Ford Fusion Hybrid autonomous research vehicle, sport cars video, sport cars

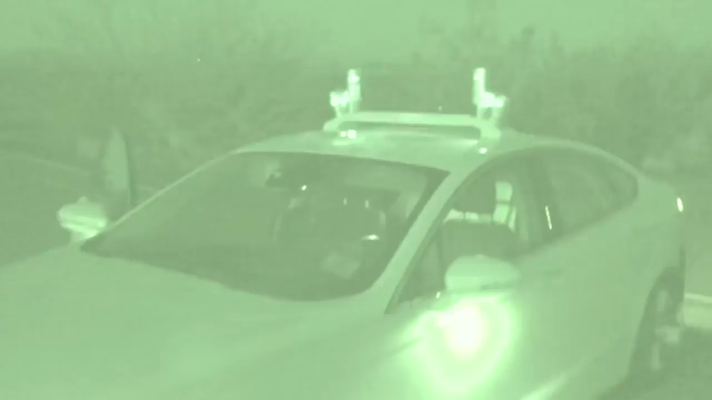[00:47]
Radar is go. Camera is go.
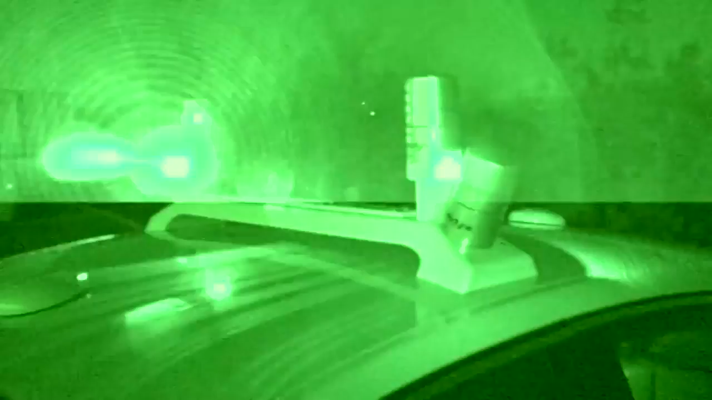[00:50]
Now all systems are functioning, we are ready to go autonomous.
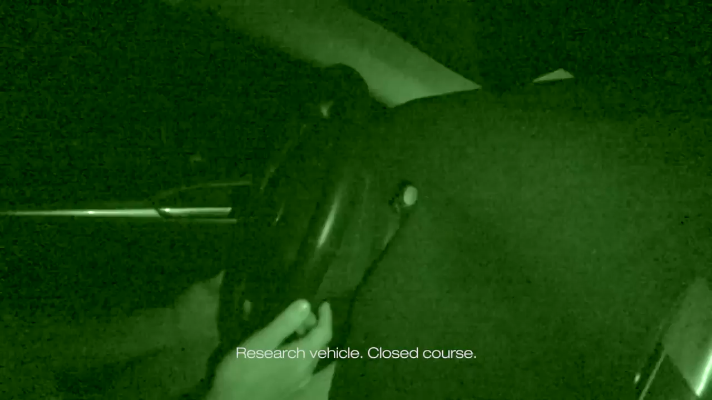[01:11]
And accelerating out of the corner.
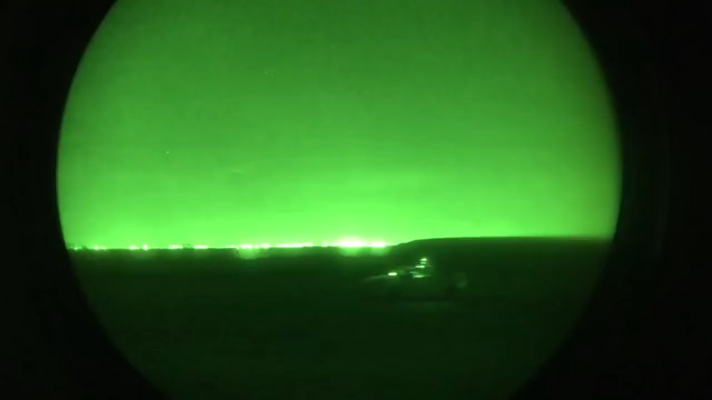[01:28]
Car is driving by itself, in the middle of the night.